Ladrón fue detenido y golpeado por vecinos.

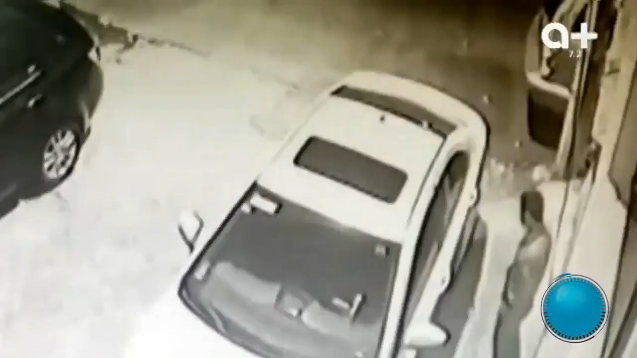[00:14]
Este presunto delincuente se detuvo junto a un vehículo estacionado para pensar cómo abrirlo.